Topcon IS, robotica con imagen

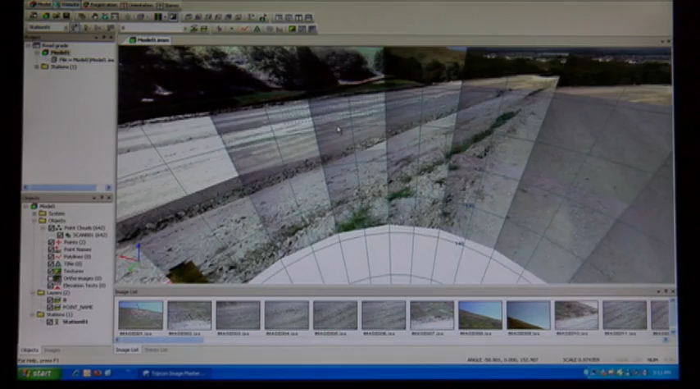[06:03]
See how simple the IS setup is to measure a recently graded road?